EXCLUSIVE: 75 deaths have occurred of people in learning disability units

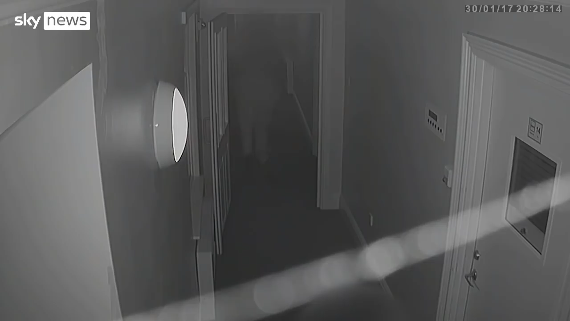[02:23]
From different angles, staff are seen leaving, then return flashing torches. Right outside Clive's room, another flashes their torch multiple times, even though the lights are on in the corridor and in Clive's room. Then a third person arrives. Clive's family want to know if this incident contributed to the seizure he had several hours later. They didn't have epilepsy training skills, knowledge, history, background to understand the implications of that torch.